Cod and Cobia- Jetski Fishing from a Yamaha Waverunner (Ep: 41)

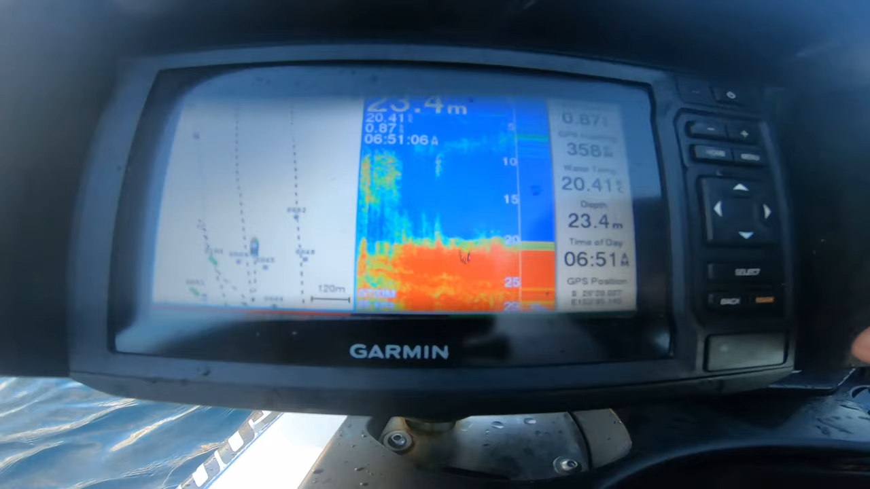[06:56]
On screen: depth 23.4 m
I'll just go to the main screen maybe and go